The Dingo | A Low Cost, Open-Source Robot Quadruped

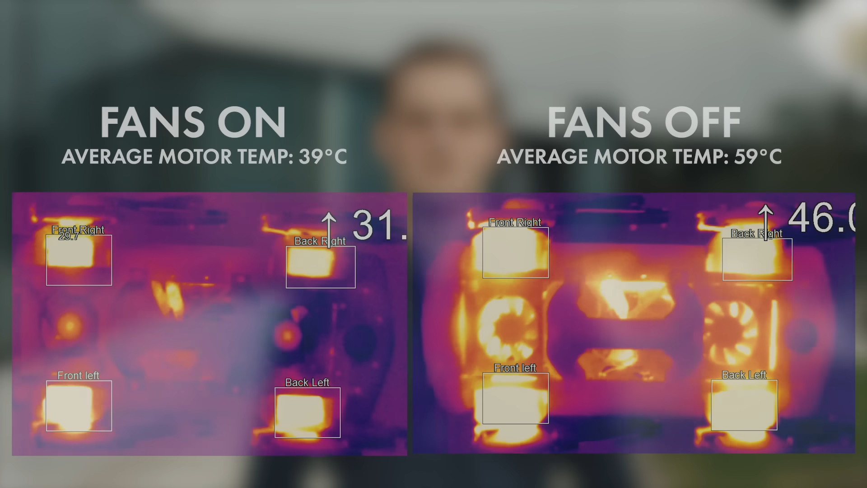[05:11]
Under use, these fans reduce the average temperature of the motors by 20 degrees Celsius, bringing the average temperature from 59 degrees down to just 39.